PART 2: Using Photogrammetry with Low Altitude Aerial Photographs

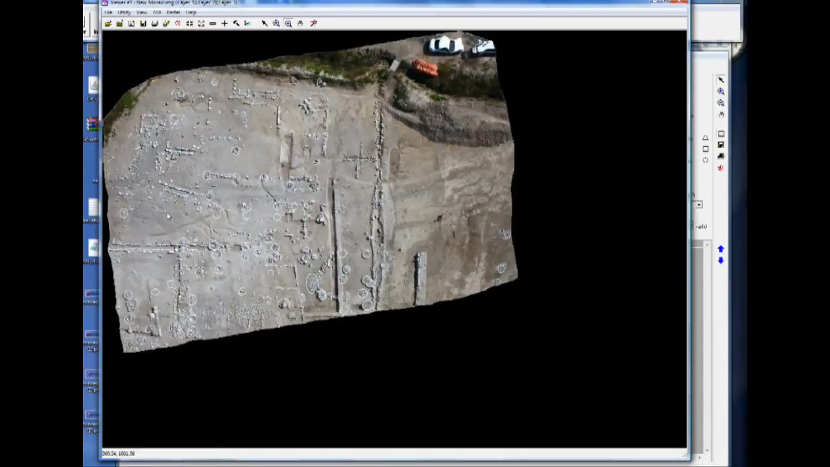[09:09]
But, if you see, as I move the cursor across the image, down in the lower left, you can see the coordinates of this location. Now, this file can be opened in ArtGIS or another software, and then used for mapping purposes.
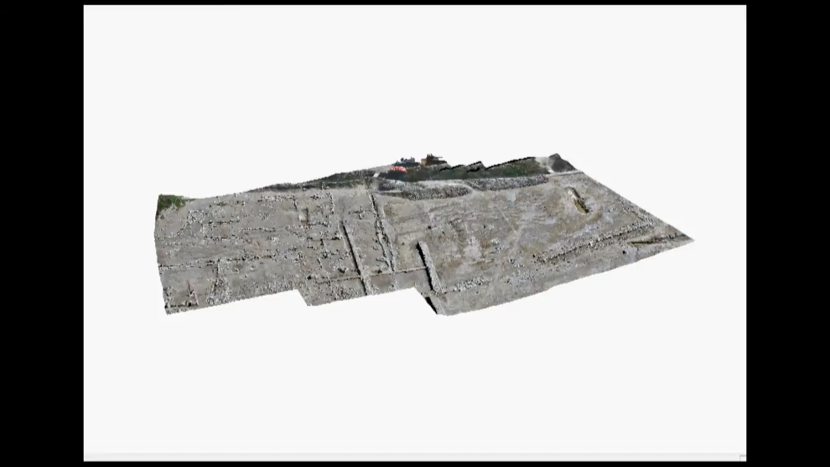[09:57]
We're looking straight down on it here, and I'm going to turn it so you can get an idea of what we've got.
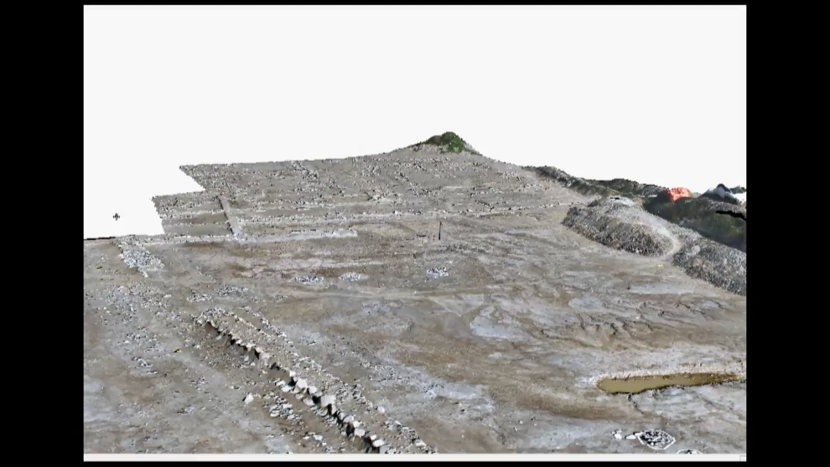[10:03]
Now, the resolution of this can be upped quite a bit. This is at a 5 centimeter resolution.
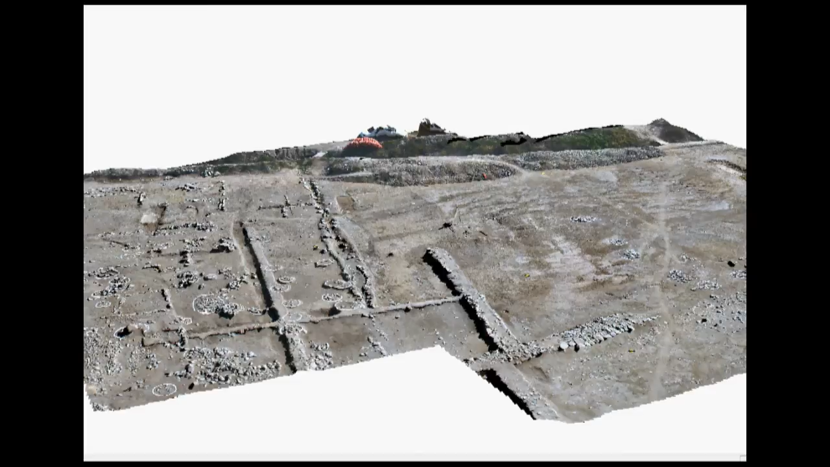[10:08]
You'll notice in the center of the screen, there's a little point that's sticking up.
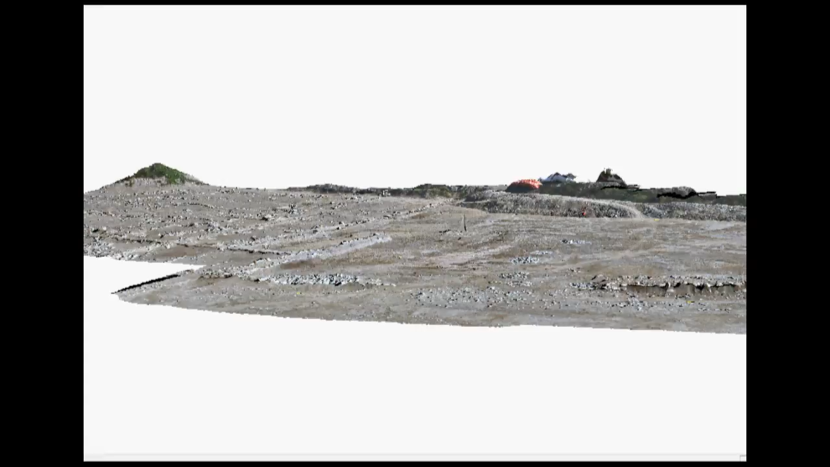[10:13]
That's where the total station or transit was set up.
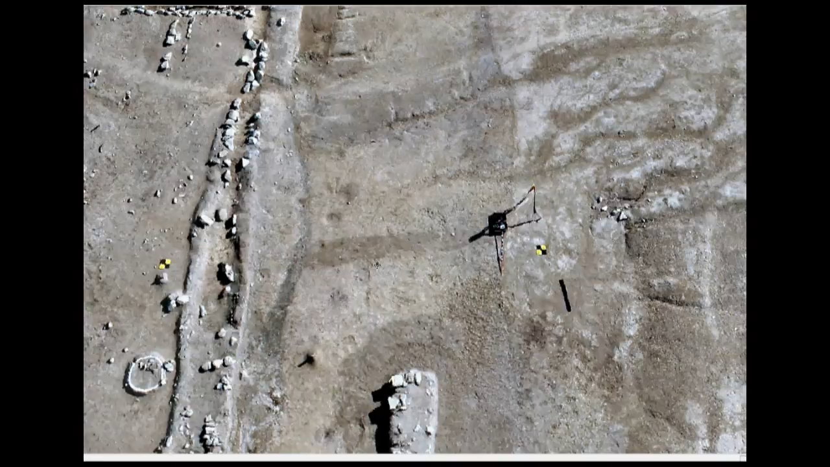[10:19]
So, it's sticking up in the air a little bit, causing the DTM to poke out like that.
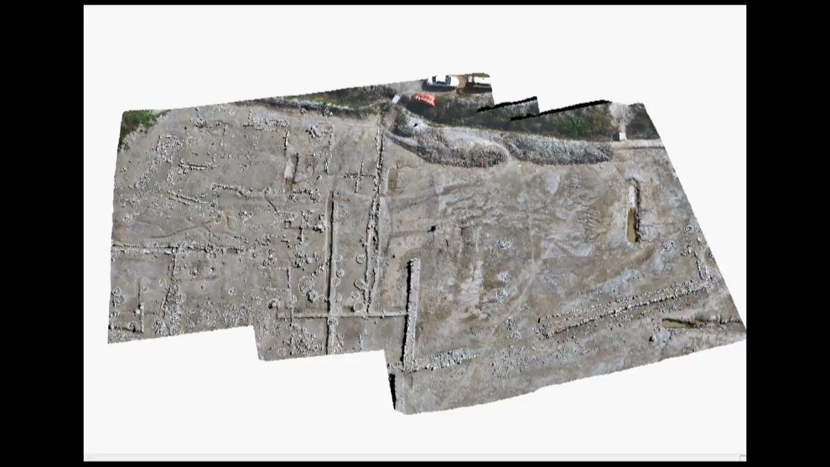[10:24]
And here is just the digital elevation model. And I added a few more images to this graphic